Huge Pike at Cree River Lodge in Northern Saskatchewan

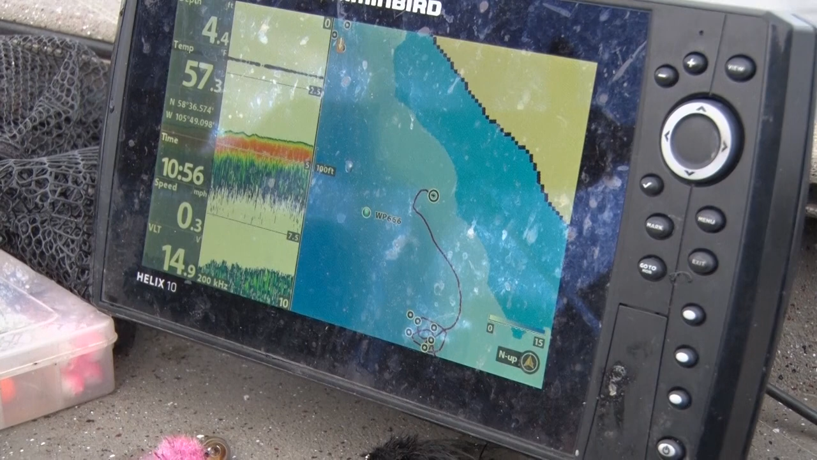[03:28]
On screen: speed 0.3 mph
But you're fishing in about 7 feet, 8 feet of water.